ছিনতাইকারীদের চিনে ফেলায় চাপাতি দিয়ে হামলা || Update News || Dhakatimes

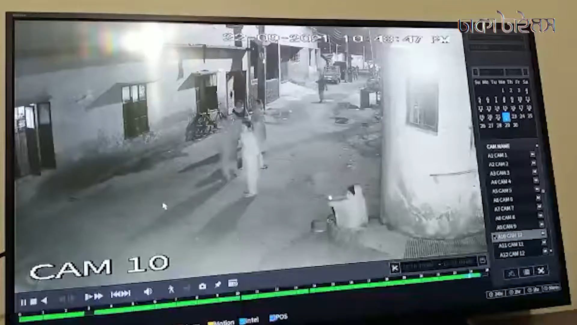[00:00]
রাজধানীর মোহাম্মদপুর থানা ঢাকা উদ্যান এলাকায় ছিনতাইয়ের সময় চক্রের সদস্যদের চিনে ফেলায় চাপাতে দিয়ে হামলার ঘটনা ঘটেছে।
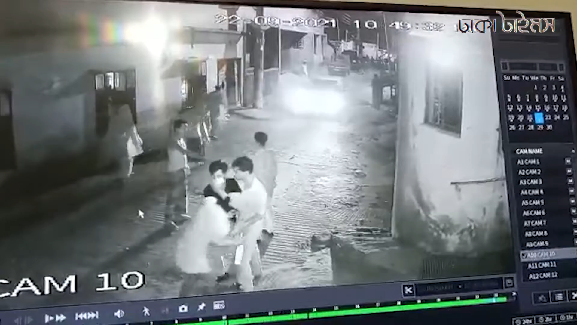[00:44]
একটি অটোরিকশায় থাকা কয়েকজন তার পথ রোধ করেন।